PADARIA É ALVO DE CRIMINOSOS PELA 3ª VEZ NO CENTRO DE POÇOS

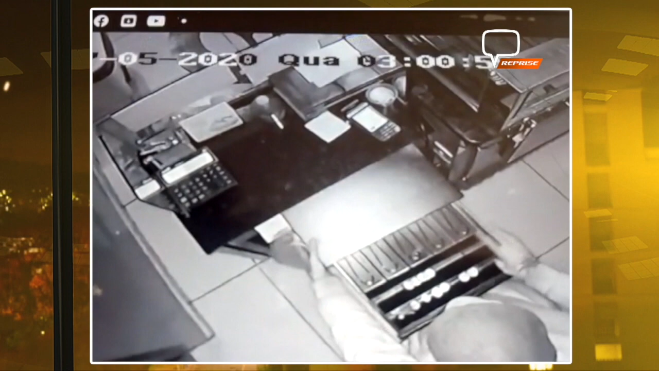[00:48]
Eles têm uma coragem tremenda. Dá uma olhada aí. No momento que ele vai, vascula o caixa, pega umas moedinhas,
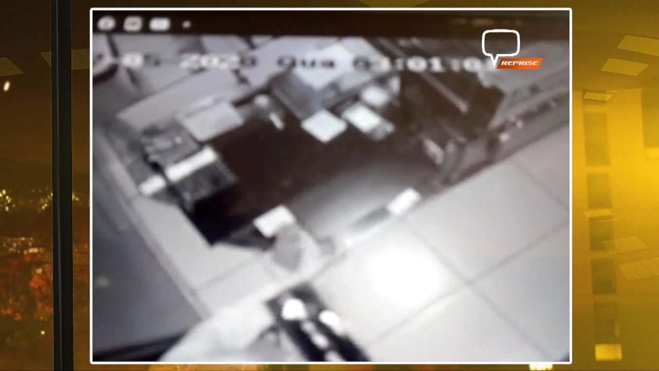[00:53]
certamente vai fumar tudo em craque essas moedinhas também, né? Vai fumar tudo em craque as moedinhas. Então olha lá o momento que eles fazem uma bagunça no local. O dono da padaria, um homem de 38 anos,
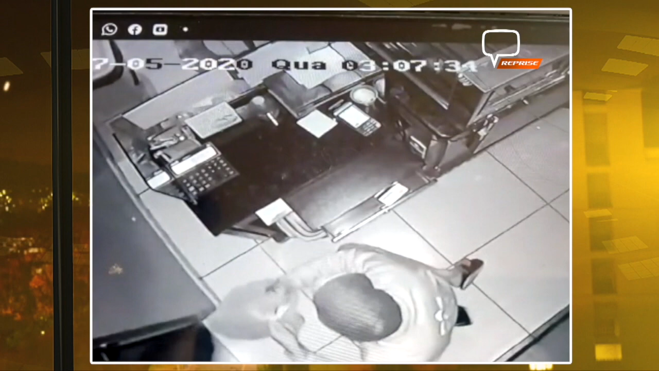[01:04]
relatou que dois rapazes, como você vê na imagem, arrombaram a fechadura da porta de vidro e tiveram acesso ao estabelecimento. Esse estabelecimento fica ali na esquina da Santa Catarina com a Francisco Salles.